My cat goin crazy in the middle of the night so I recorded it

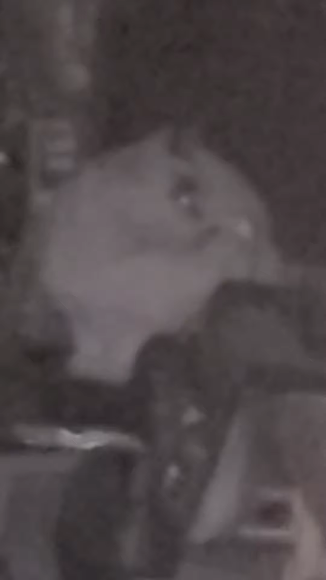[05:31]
Oh my god. Oh my god. Winter! Oh, Dana, she's just looking at herself. Winter!
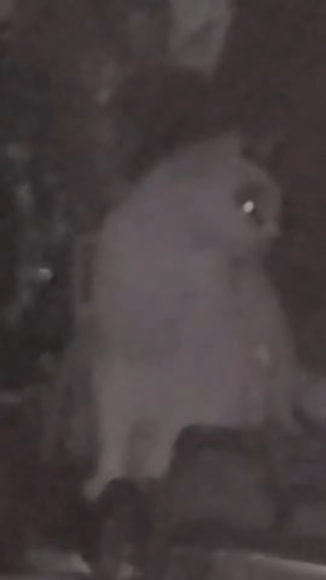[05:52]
She just has like this two fucking orbs for eyes. What the fuck? Winter! Winter! Oh my god, Winter.